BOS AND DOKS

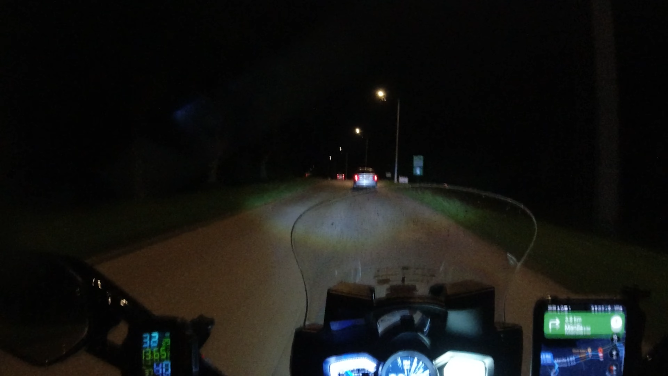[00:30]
Ando na siguro sila break ng truck. Uy, mamag siya! Wait!
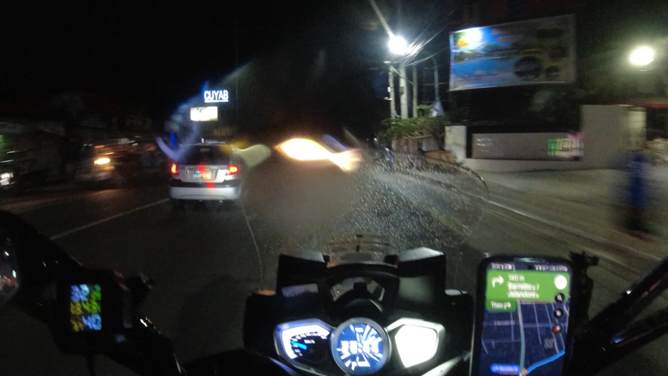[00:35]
Sana na tayo rito, sabi ni ano? Google Map.
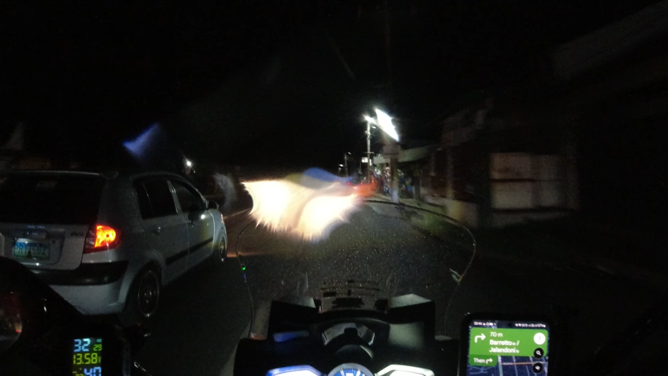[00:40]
Ano na tayo? Yes. May ilaw.